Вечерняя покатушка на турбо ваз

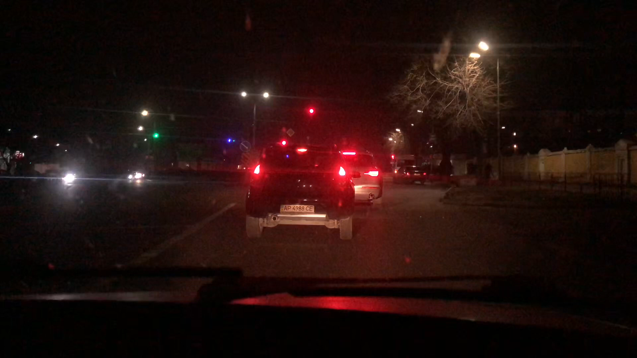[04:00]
Вообще жесть, там я не знаю, как там люди ездят на турботачках. Там ездили, получается. Наверное. Метро? Метро. На турбометро.
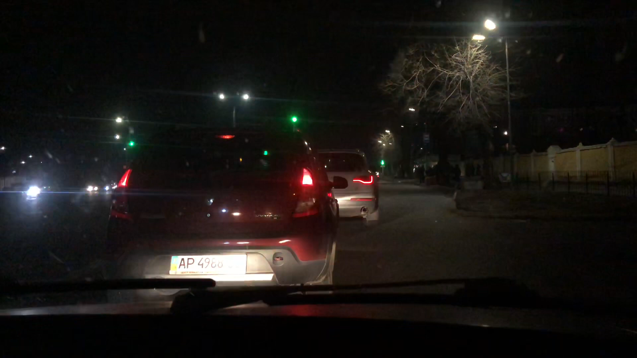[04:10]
Где-то есть место, когда Леха там проезжает, там всегда открывается у него дроссель, у него же электронный. Это сигнал какой-то ловит, непонятный. Дросселевый сигнал. Чем поворачивает, интересно? А? Чем поворачивает? Что не видишь, что светофор налево. Горит, короче, ему красный. Ну, тут сейчас только по стрелке тут можно поворачивать.
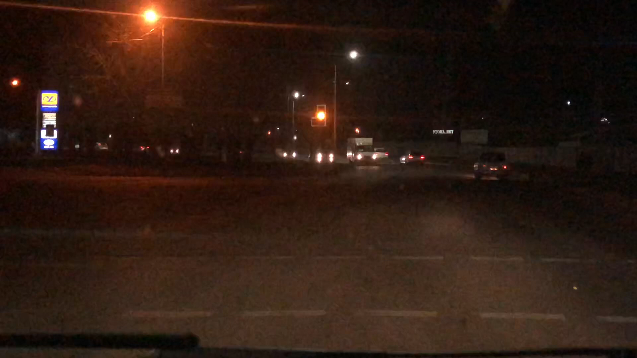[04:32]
Поехал. Ну, такие люди, что поделать. А мы стоим. Дальний свет. Тихо, тихо, тихо.
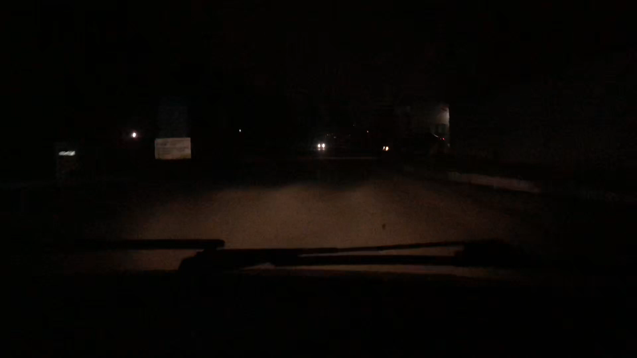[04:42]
Стойте на месте все. Тут папа едет. Вот по этому поводу очень такое замечание есть, что... Человек не видит, ты едешь быстро, не быстро там. Да, не, он видит, там... он не понимает, насколько быстро ты едешь. Ну, и да. Теряет... Мы ехали не быстро, просто вообще говорю, что. Он теряет чувство дистанции. Да, и он думает, опять сейчас выйду, там успеет. Конечно, тут в таких местах вообще плохо освещенный. Да. Смотрит, что ты едешь далеко. Да.